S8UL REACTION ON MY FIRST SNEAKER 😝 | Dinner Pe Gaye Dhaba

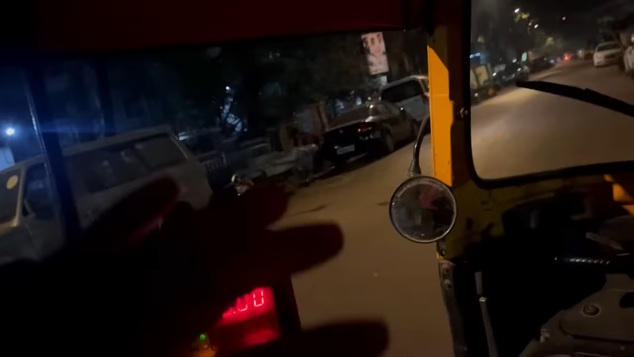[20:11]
गाइज मैं ऑन द वे घर से आ रहा था, स्काउट ने हम लोग को छोड़ा मस्टैंग से, उसके बाद फिर अपन रिक्शा से घर आ रहे यारो।